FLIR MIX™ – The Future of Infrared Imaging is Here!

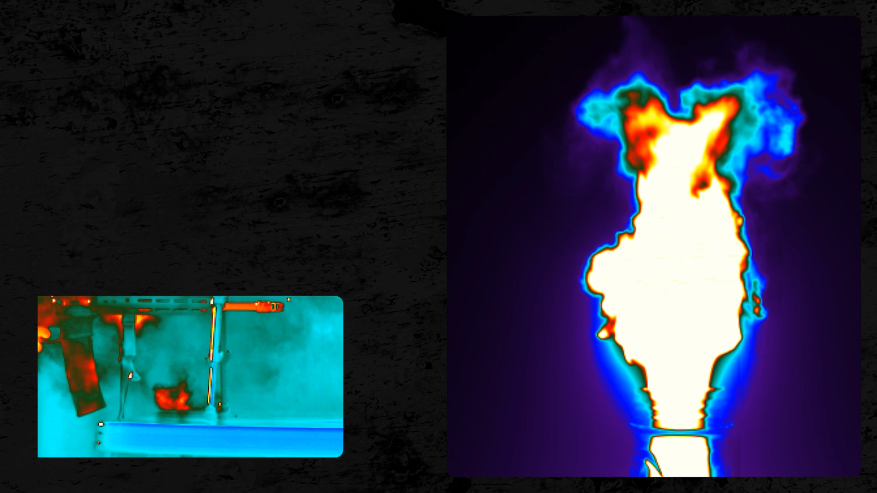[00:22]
Heat radiating from machinery. Stress forming in materials. Energy shifting before failure occurs.
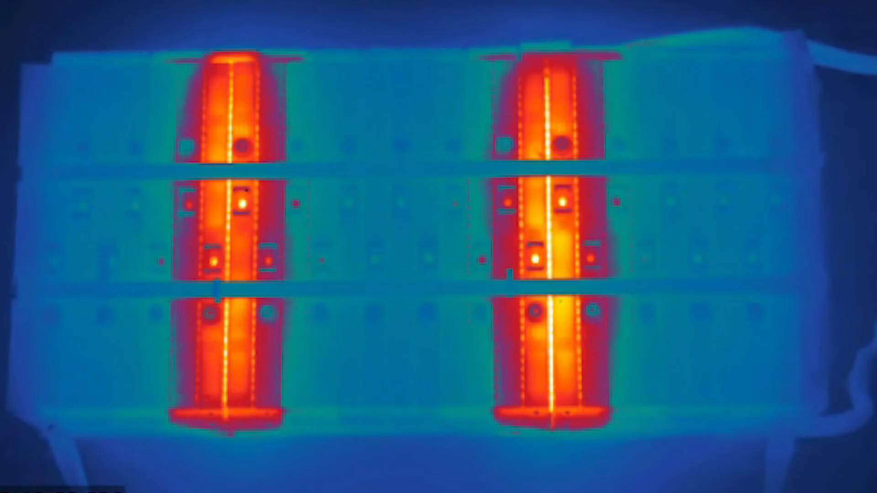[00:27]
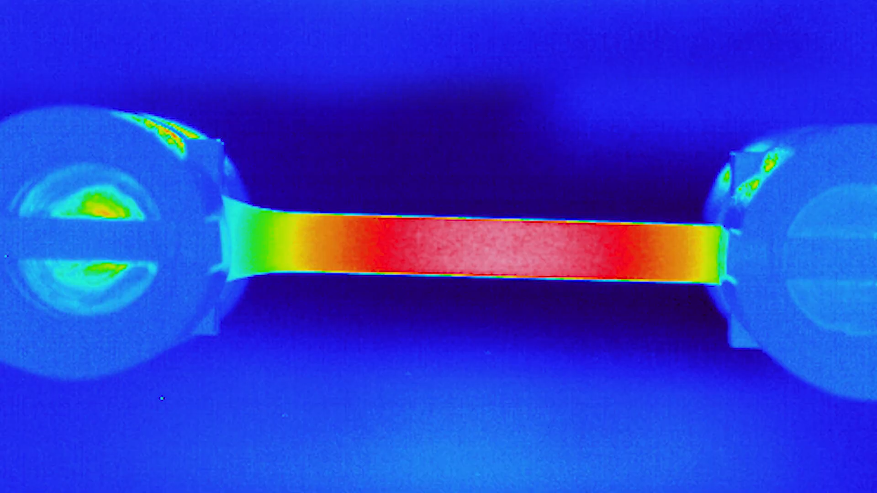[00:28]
But these two perspectives have always been separate.
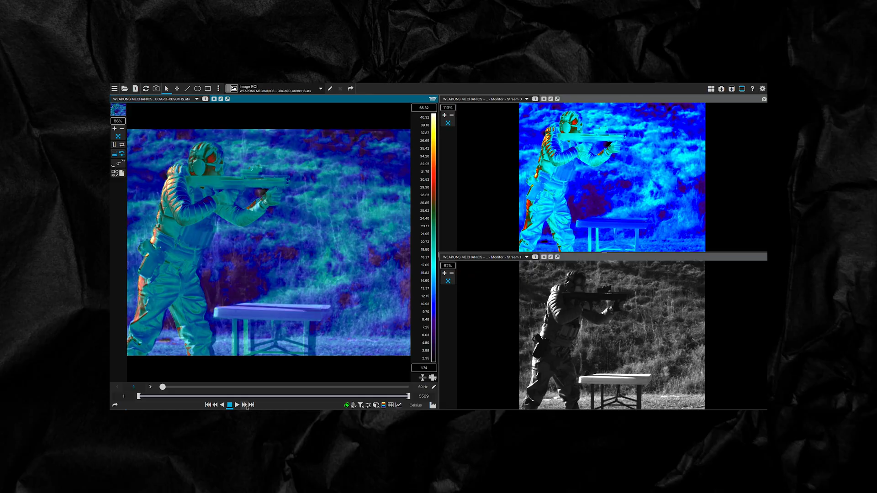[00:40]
The first imaging system to capture high-speed visible light and the revealing power of infrared together in perfect sync.
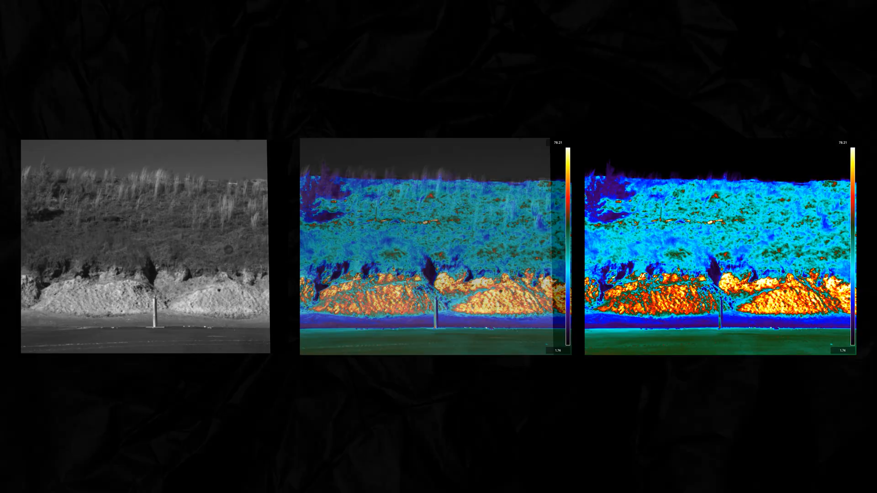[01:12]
Every reaction. Every shift in temperature. Every hidden change is revealed.